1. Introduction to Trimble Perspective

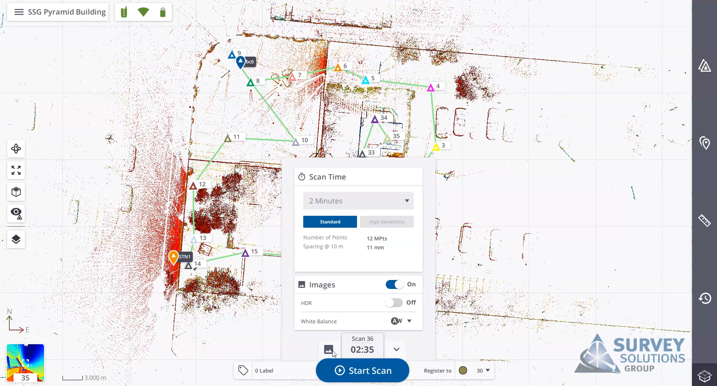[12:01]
white balance you have some options here you can leave it to automatic cloudy sunny fluorescent or incandescent if you tap the little image icon to the left again it brings up the pop-up with more emphasis on the images once that's complete then to start your scan you're simply pressing start scan